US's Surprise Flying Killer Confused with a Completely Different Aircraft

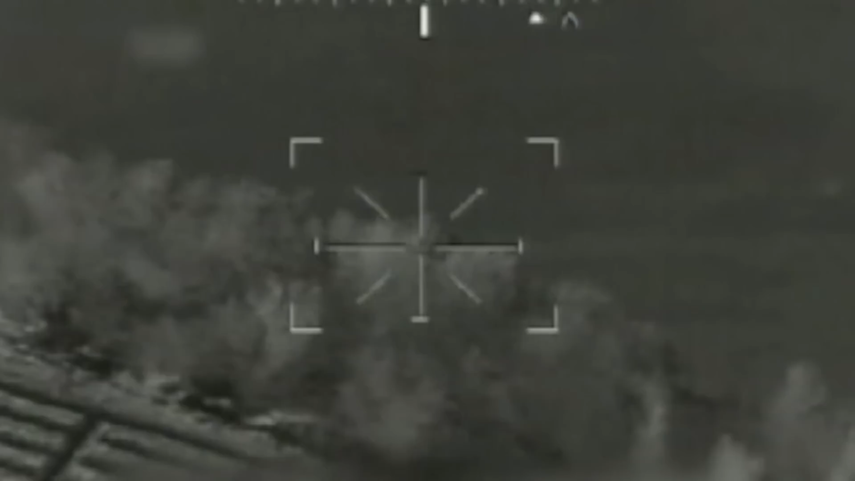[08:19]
For over three hours, the Fire Scout shadowed the unconfirmed vessel until it rendezvoused with a larger fishing boat suspected of being part of the smuggling operation.
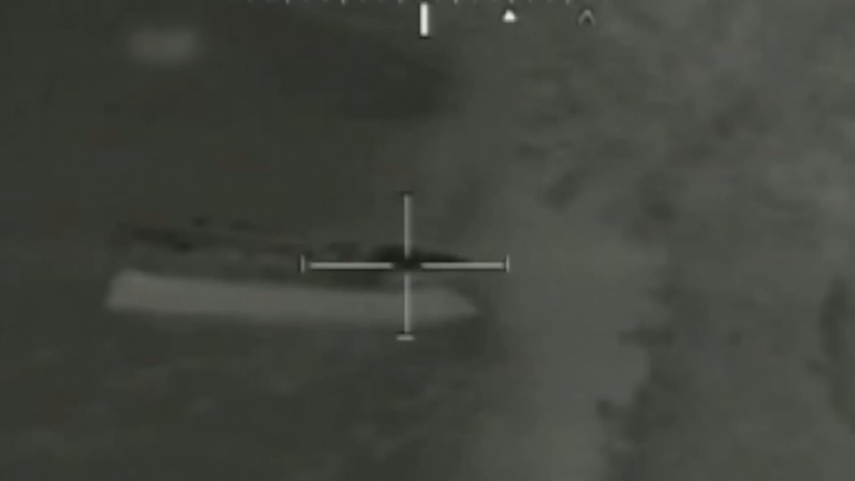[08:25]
Back on USS McInerney, the crew prepared for detention and combat.
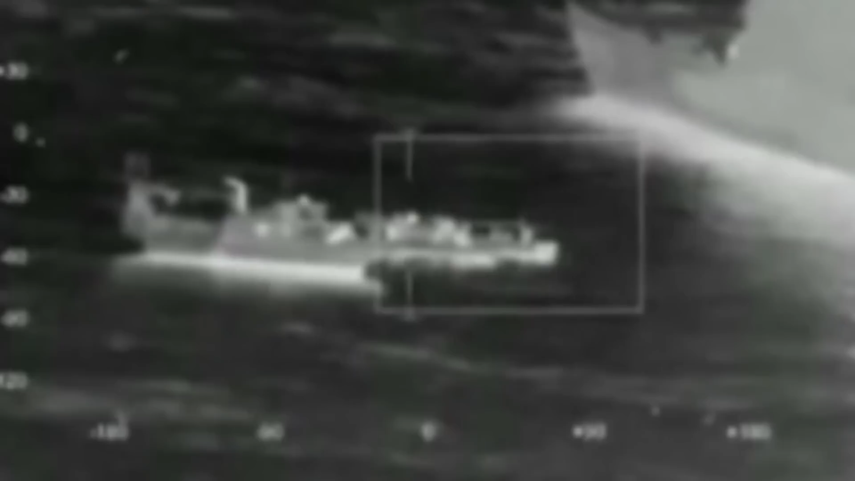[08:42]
The footage from the drone allowed the boarding team to carry out the mission successfully, submitting the drug traffickers swiftly and without issues.